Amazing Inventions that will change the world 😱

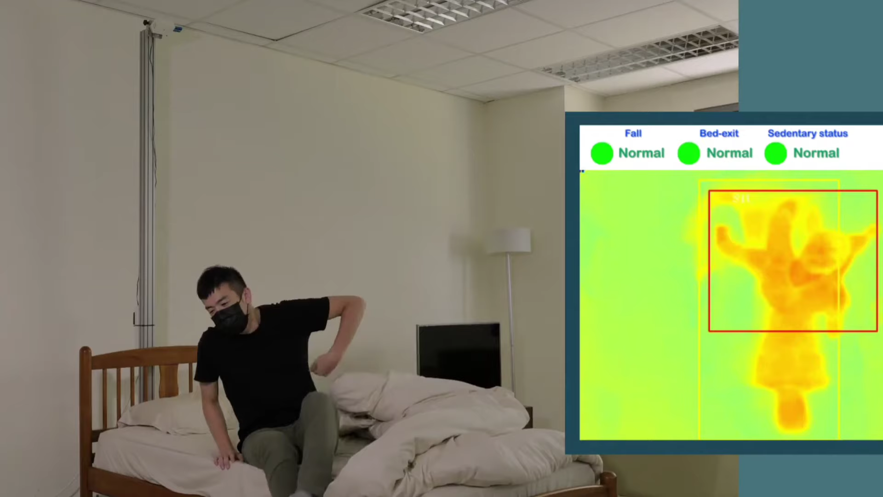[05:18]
Through a dedicated app, the system can alert staff or relatives in case of emergencies, such as a patient falling out of bed, getting into a wheelchair, or experiencing prolonged inactivity.